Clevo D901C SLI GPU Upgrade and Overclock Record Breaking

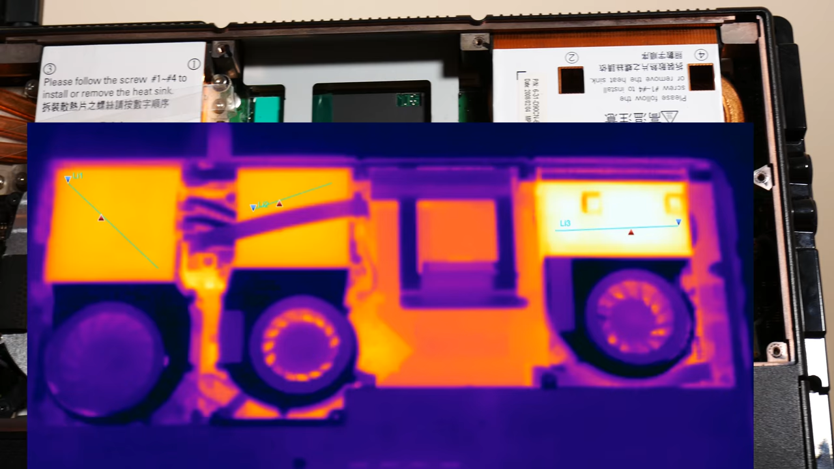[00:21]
Here we can see a 3DMark Vantage run operating on the current heatsink setup. On the right is the NVIDIA 9800M GT and on the left two heatsinks are the CPU and platform controller hub.
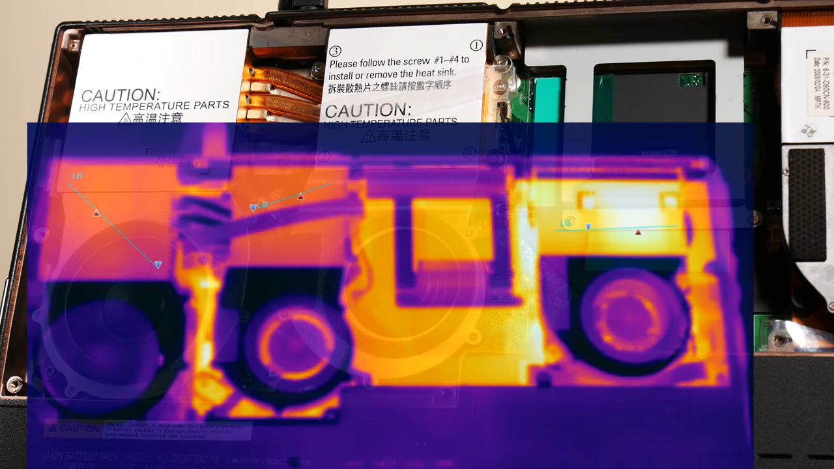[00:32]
So I'm going to go ahead and take down the internal thermal setup of this machine.